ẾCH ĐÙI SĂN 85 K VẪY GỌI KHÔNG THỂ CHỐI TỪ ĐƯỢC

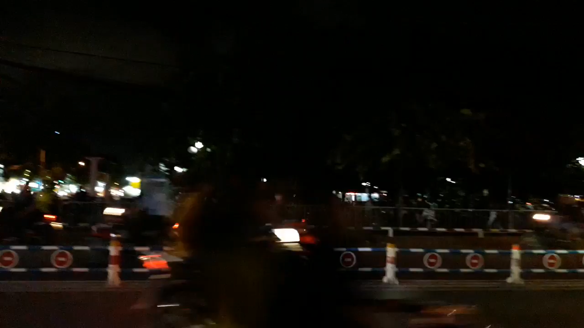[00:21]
rồi bây giờ thì hôm nay là một ngày vào buổi tối đó đẹp trời trời không có mưa gì hết ha Bây giờ thì Lý Hương mời cả nhà chúng ta cùng đi ăn lẩu ếch này và đây là
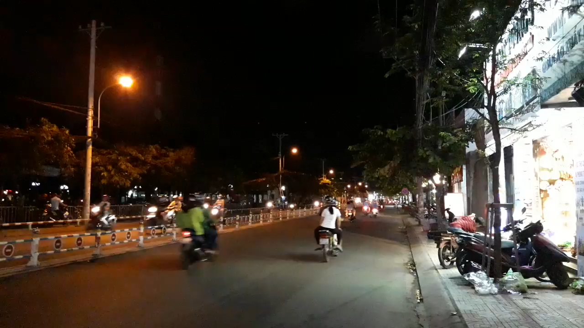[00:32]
đoạn đường đi đến là đường Nguyễn Văn Nghị ngày xưa còn có tên là đường cây trăm hay là đường cây trăm có tên đường Nguyễn Văn Nghị nó không biết nữa nhưng mà khi coi trên Google thì để là đường cây trăm nhưng mà đi ra thực tế không có đường cây trăm mà có đường Nguyễn Văn Nghị thôi Ok chỉ có thể nói là Nguyễn Văn Nghị là cây trăm cây trăm là Nguyễn Văn Nghị rồi bây giờ mời các chúng ta cùng đi nha Xin mời từ đoạn cách đường Lê Đức Thọ đến đường giữa đường Lê Đức Thọ và đường
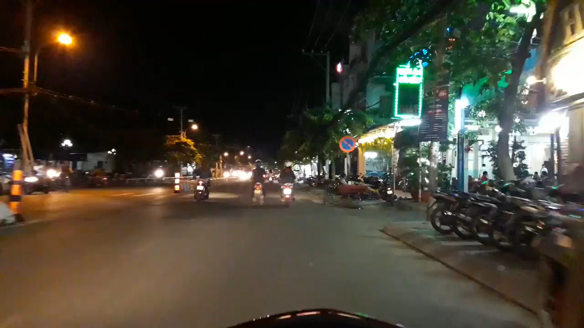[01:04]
Nguyễn Văn Nghị hay là đường ngây trăm thì cách cái quán lẩu này cũng không khá xa đây hồi nãy Lê Hương chỗ đó đứng là cái chỗ ngay ngã tư luôn cách ngã tư khoảng vài khoảng vài mét thôi bây giờ thì chúng ta sẽ sẽ rẽ đi hẳn độ chừng khoảng 500m thôi chúng ta sẽ rẽ phải rồi sắp tới ngã rẽ rồi đó
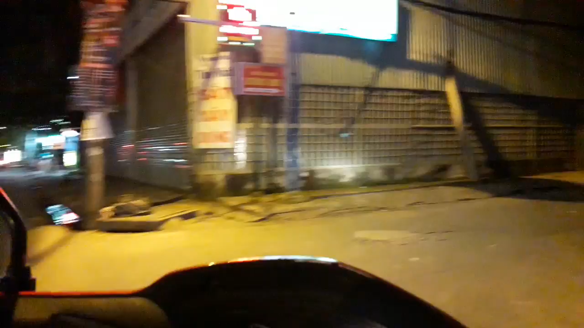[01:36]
Rồi bây giờ chúng ta sẽ rẽ phải nè ở đây thì đi vào trường Ngọc Non Hương Sang khoảng 50m